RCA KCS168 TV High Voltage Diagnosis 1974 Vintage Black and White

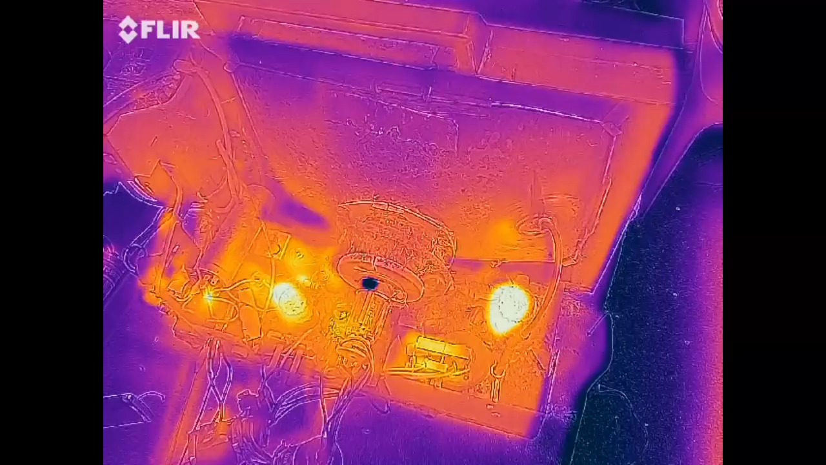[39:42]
all right so here's a new toy i got new diagnostic toy this is uh fleur infrared and this will really help with um some diagnostic stuff you know when i get a resistor that's
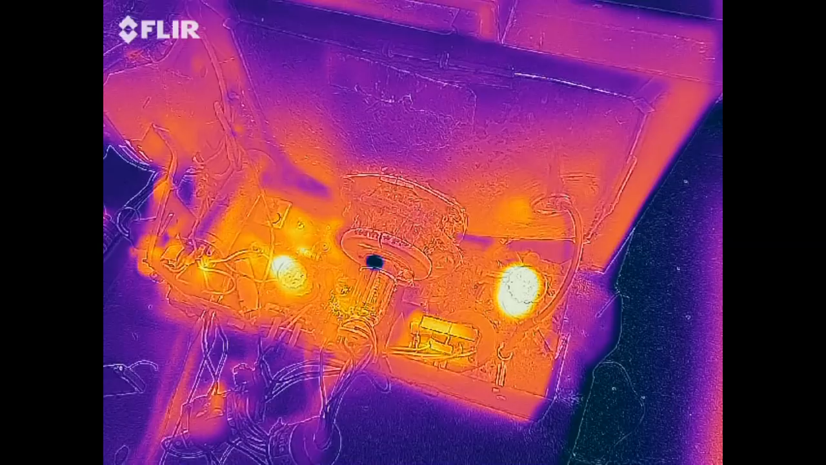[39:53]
smoking but i can't identify it or if i have a shorted yolk i'll be able to see what coil's hotter so anyway we can see that the the horizontal output tube is the hottest thing
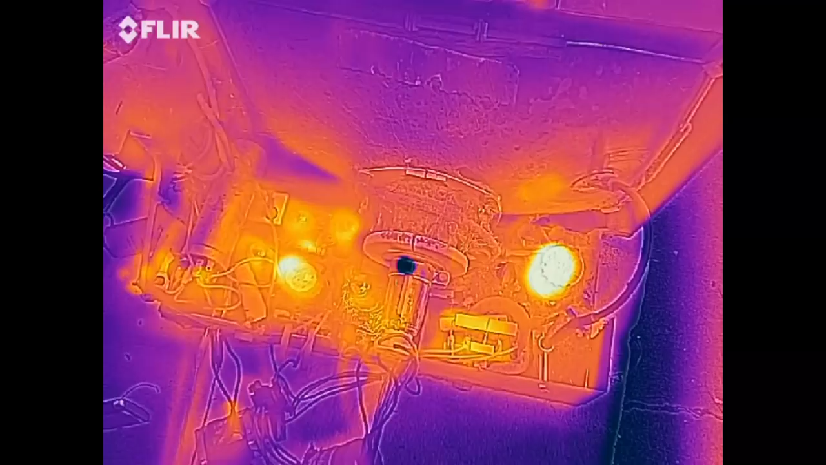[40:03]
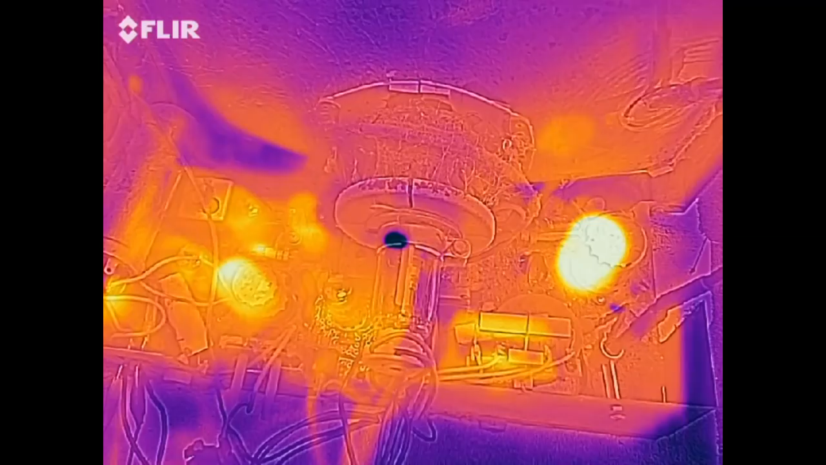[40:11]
and then the vertical output tube of course those are the majority of energy wattage being used
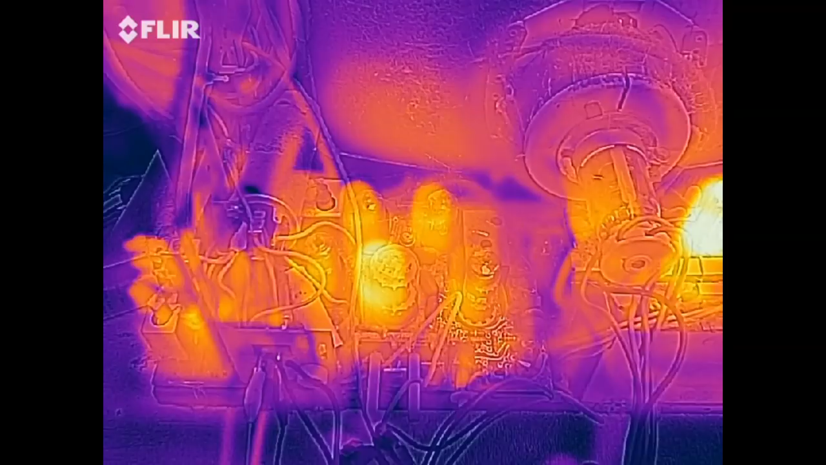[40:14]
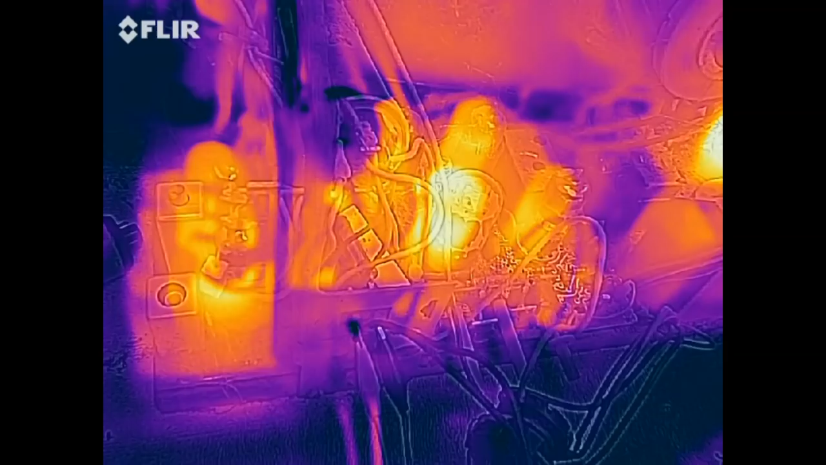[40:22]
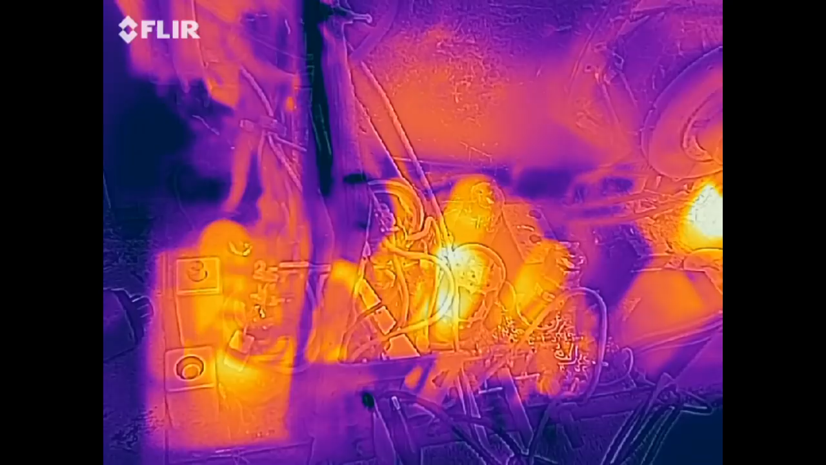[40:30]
and you can actually see the hot spots in the tubes on the vertical output tube you can see well the two images aren't overlaid quite right are they
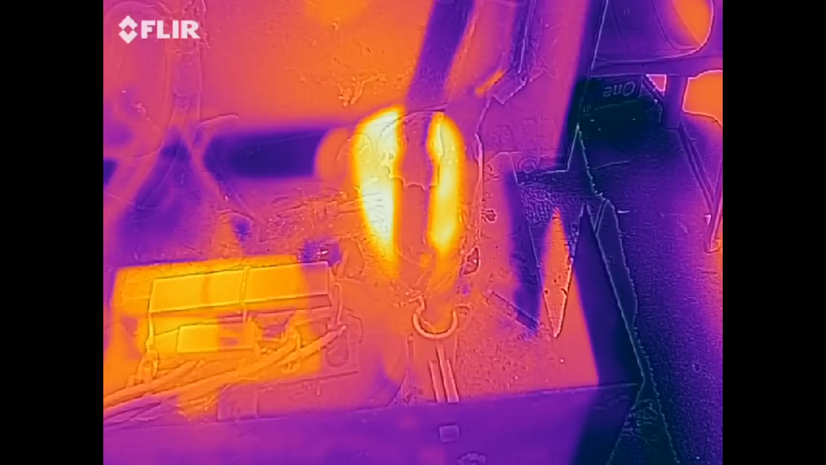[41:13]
yeah the thermal image and the um regular image are a bit off
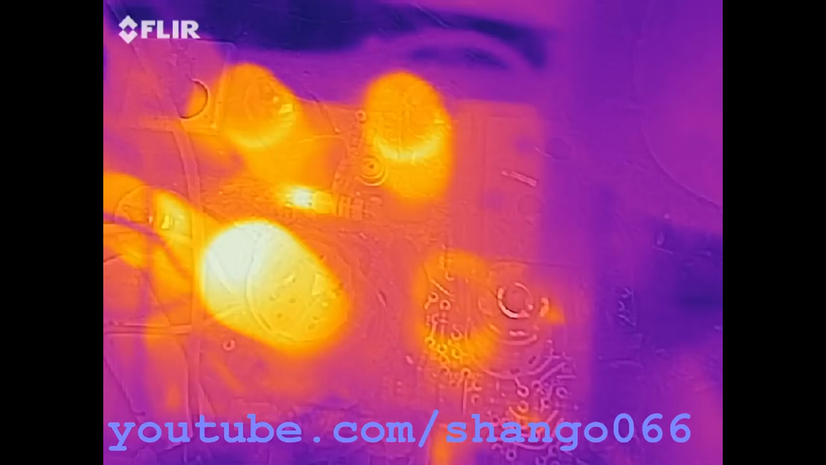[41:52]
Wow, see that resistor there that's real hot?
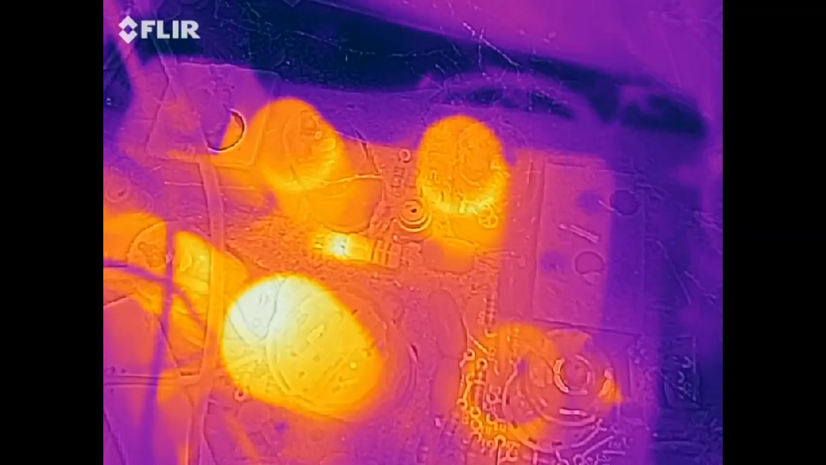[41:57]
There's a resistor between those two tubes.
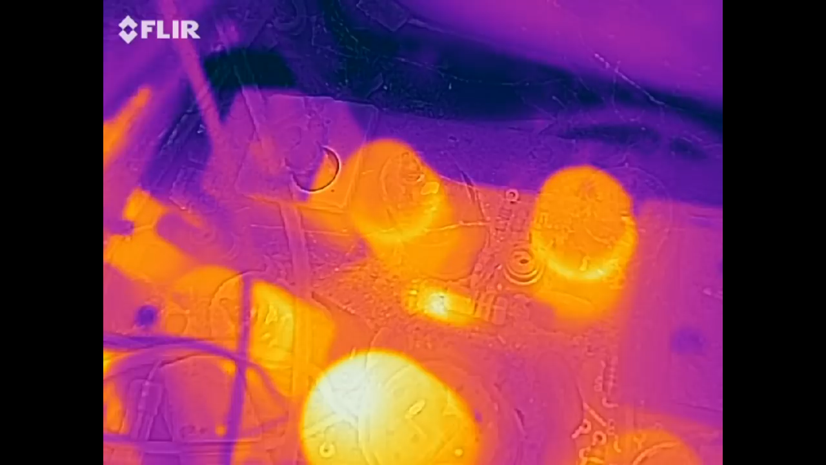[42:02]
It's real hot. Some other resistors towards the back that are pretty warm. I think this one right here, that one's pretty warm.
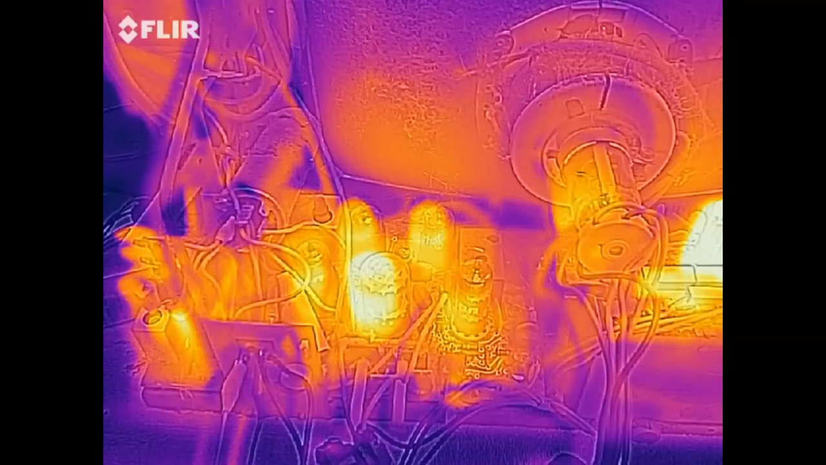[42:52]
So I don't know if it's recording this,
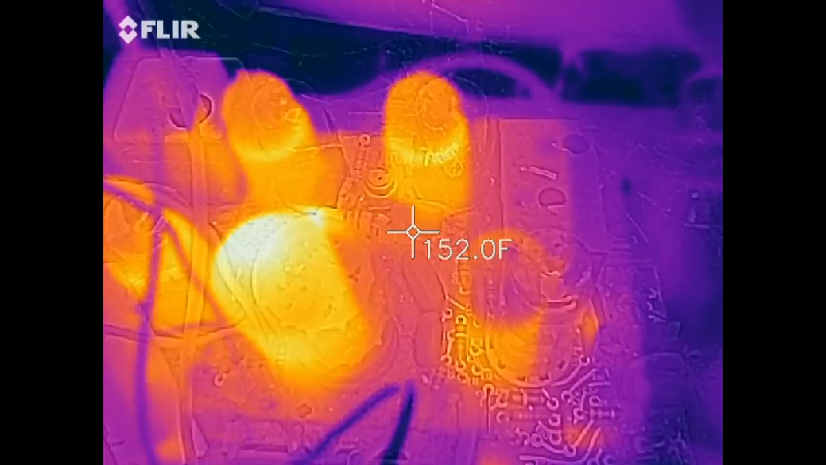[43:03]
On screen: spot 152.0°F
but you can see right in the middle the temperature of that resistor. 280 degrees Fahrenheit.
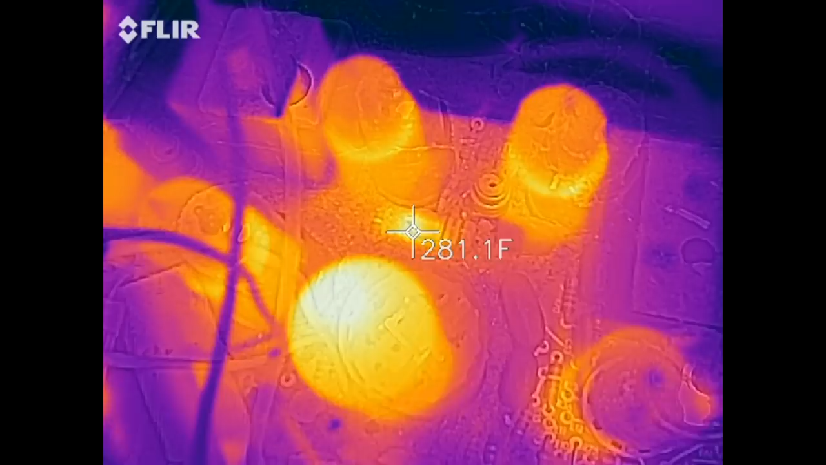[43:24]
How about this resistor right here?
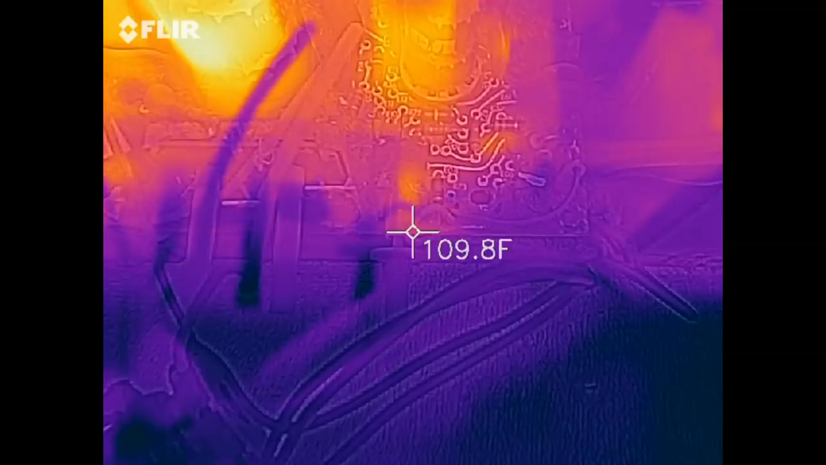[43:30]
On screen: spot 109.8°F
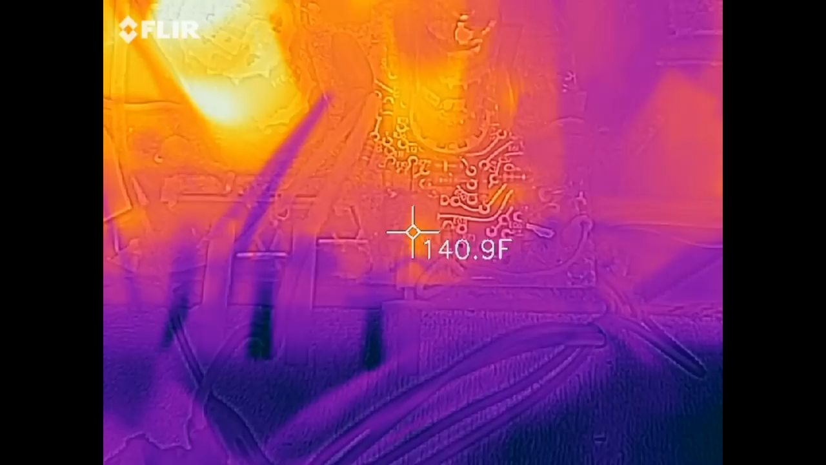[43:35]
On screen: spot 140.9°F
144 degrees for that resistor. 14 Born in Your 18 18 20